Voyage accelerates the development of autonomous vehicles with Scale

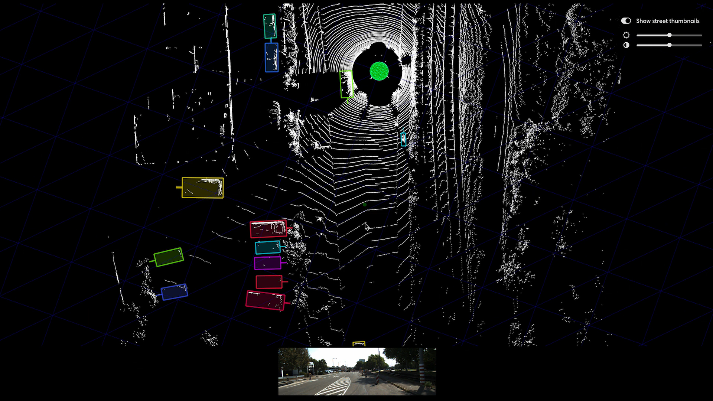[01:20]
So you can actually go in yourself, annotate a frame of data, and make sure all of your annotations line up properly.